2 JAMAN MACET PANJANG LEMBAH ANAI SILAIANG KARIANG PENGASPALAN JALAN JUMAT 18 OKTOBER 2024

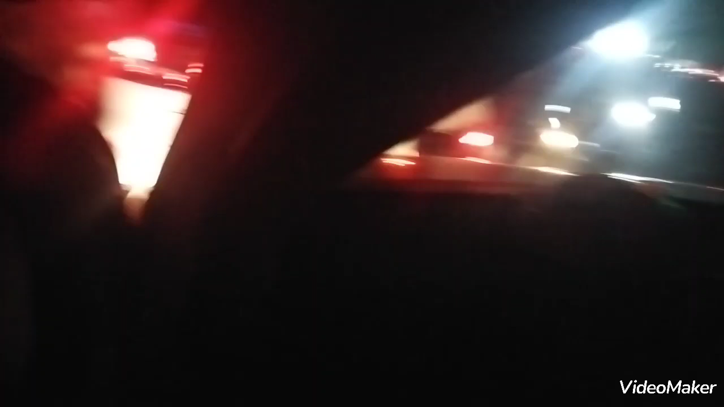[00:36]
Oke Rame Pas di Silayang Karyang
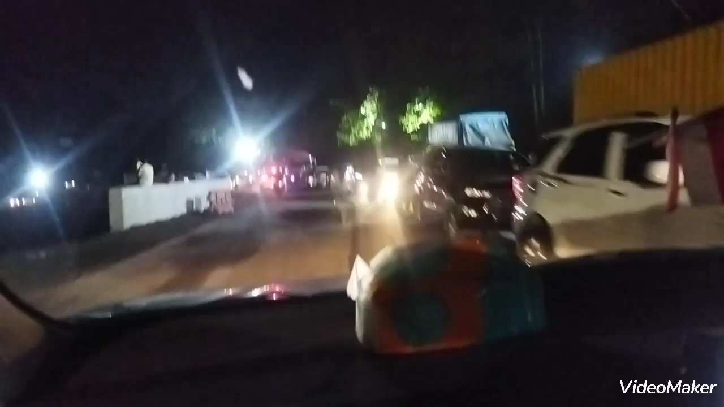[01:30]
Di Lempah anai Udah mulai longkar Longkar Longkar Alhamdulillah Mana
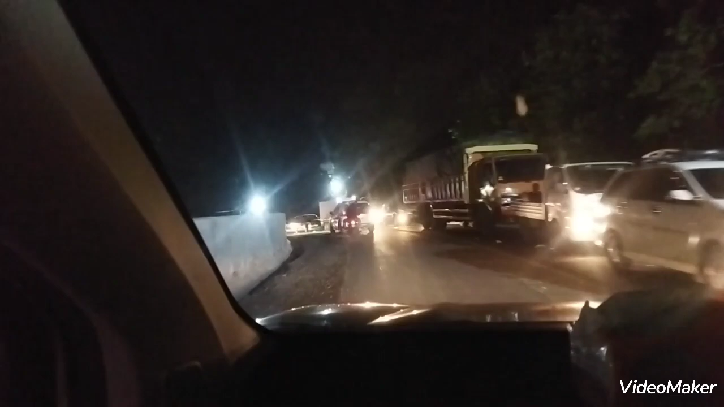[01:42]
Panjang kan Wow Amazing Amazing Amazing Longkar dan Sudah 2 jam ya Kami disini
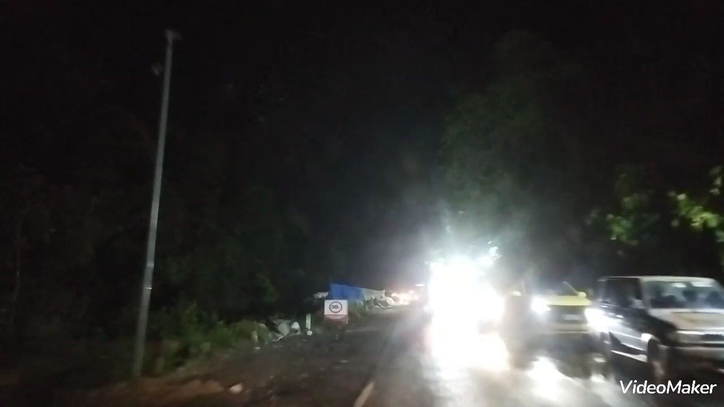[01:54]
Semoga Macet ini dan proyek ini cepat selesai